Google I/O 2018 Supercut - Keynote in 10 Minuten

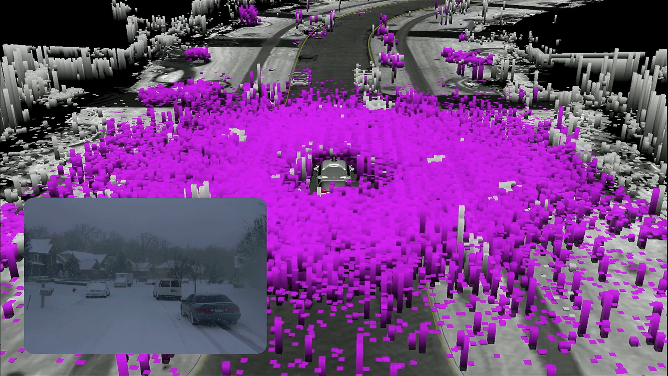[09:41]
But when we apply machine learning to this data, this is what our car sees.
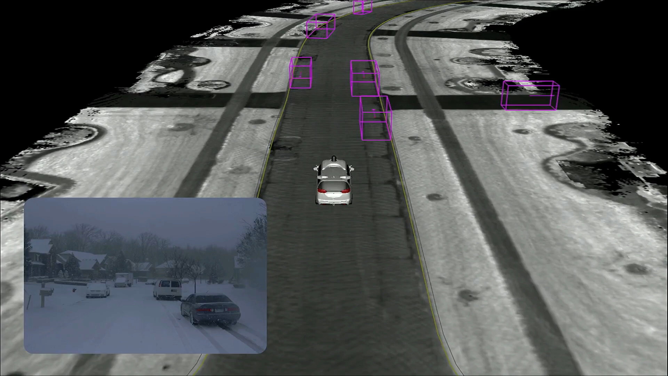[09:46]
We can clearly identify each of these vehicles, even through all of the sensor noise. Welcome to I-O 2018.